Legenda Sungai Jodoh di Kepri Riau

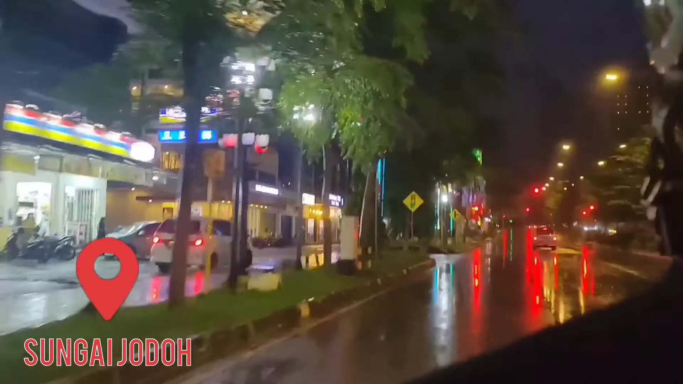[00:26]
ini adalah kawasan Sungai Jodoh yang berada di kota Batam Kepulauan Riau kawasan